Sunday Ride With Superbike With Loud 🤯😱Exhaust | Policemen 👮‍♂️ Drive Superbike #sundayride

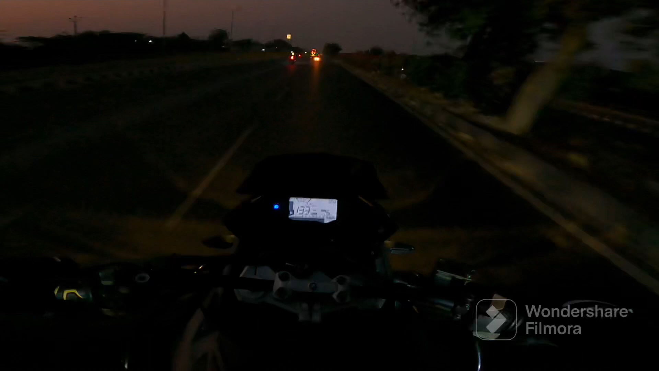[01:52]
भाई लोग साथ में R15 है, RC200 है, GTR 250 और अपने BMW और एक साइन भी है जिसमें कि आफ्टर मार्केट एग्जॉस्ट लगा हुआ है।
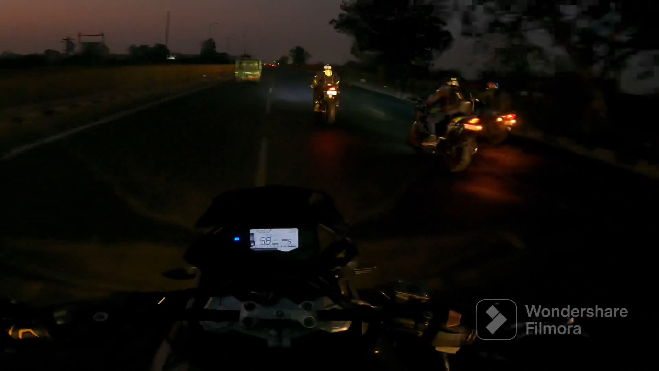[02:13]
पीछे से बाइक एकदम खतरनाक लगती है कोई भी बाइक हो नाइट के टाइम।